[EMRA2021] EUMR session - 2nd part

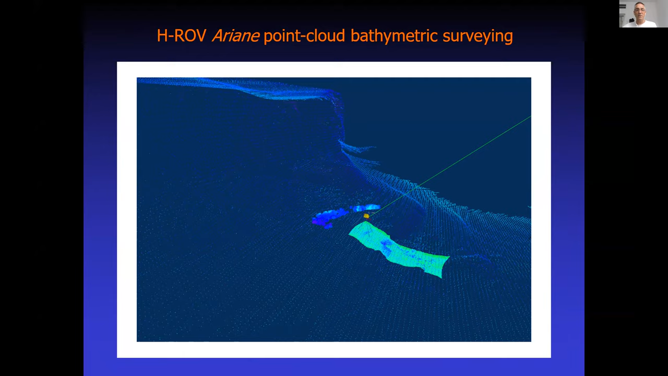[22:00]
have a point cloud the symmetry survey from one of the canyon areas and then we uh did a much detailed survey flying at the first one was flying at 40 meters of of the sea floor and then we did some tests flying at 10 meters of the sea floor and here you have the symmetry of this of this environment this is a 20 centimeters grit
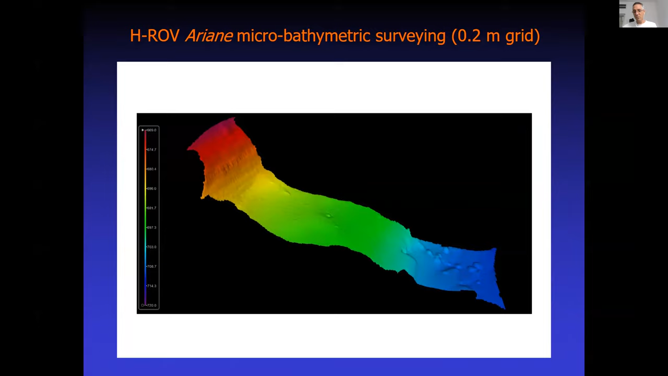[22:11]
resolution so the three areas that i mentioned at the beginning were map in two days of serving so as i said going from the canyon axis going up up slope and then repositioning again diving down and going that slope again so here you have a a 3d view of the upper canyon head
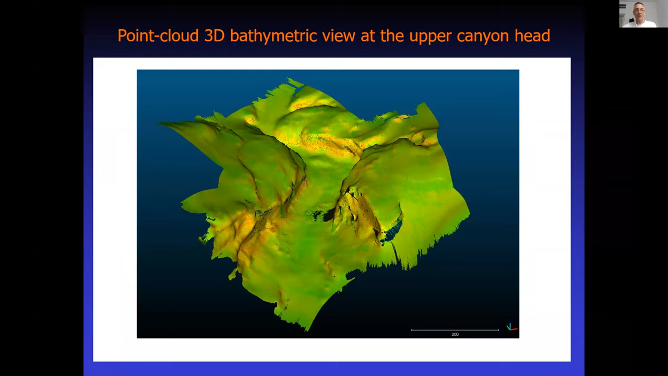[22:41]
bathymetry quite impressive this is a narrow gorge so that's 200 meters so the the the here that gorge is 50 meters um uh width and this the walls were really really steep and and and in some cases overhanging so and here you have the bathymetry already put in in plane uh process with the globe software from iframer and you have you can have here a nice nice view of the of the complex morphology
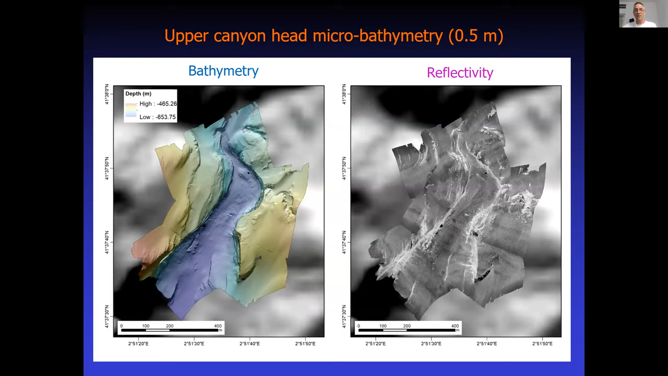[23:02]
that without this robotic tool couldn't be uh mapped at all you have the bathymetry and the reflectivity the high reflectivity where there is rocky outcrops here they have the lower canyon head micro bathymetry we map a really steep canyon wall like more than 200 meters high with some terraces and then in the bucket
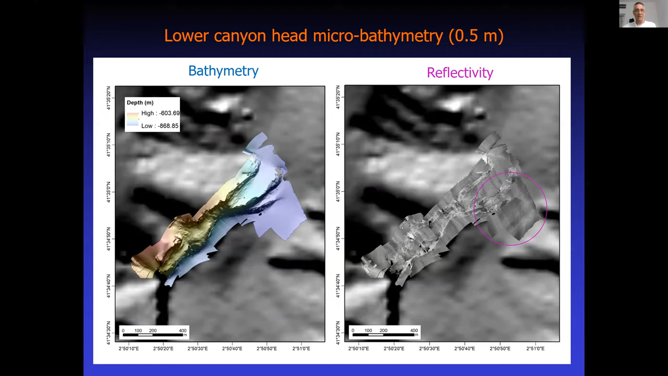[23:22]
scatter here you can notice that we could see the tracks of the trowel
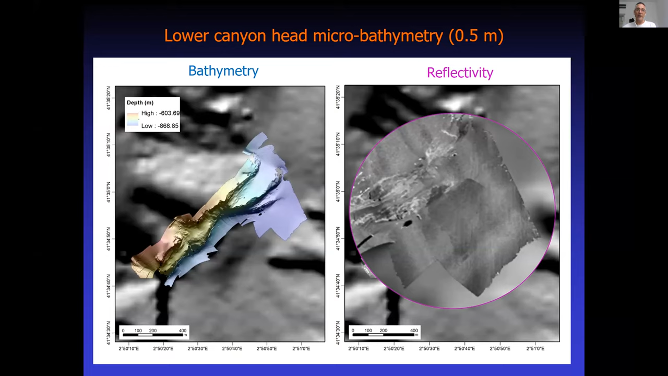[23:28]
marks from the fishing activities going on in the canyon and here you have the third the third area that was mapped the tributary canyon with a
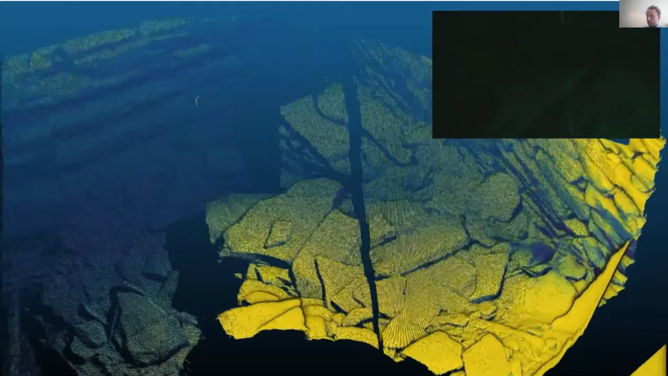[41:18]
data from laser imagery data that you can see above to photogrammetry
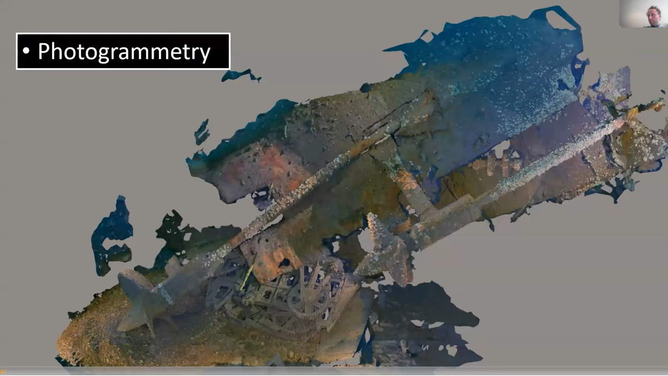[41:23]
data sets and these can be both for infrastructure